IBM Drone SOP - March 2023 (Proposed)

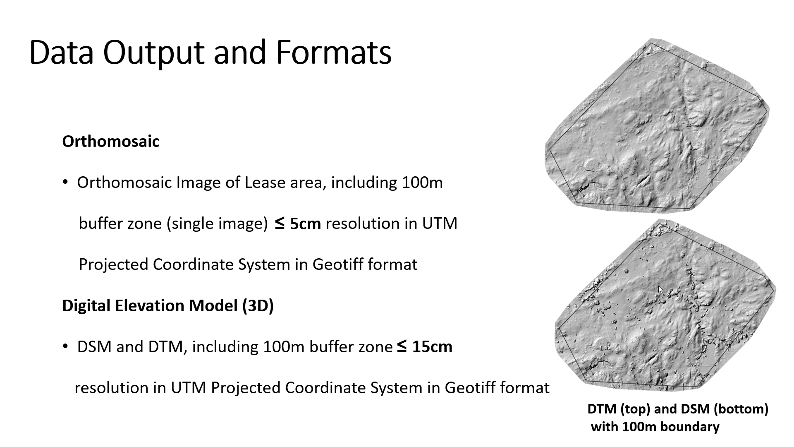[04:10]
Which should be less than or equal to 15cm in UTM projected coordinate system and in GeoTIFF format. This is the digital terrain model and this is the digital surface model. Both have a 100m boundary. Next, we will check on the GCPs.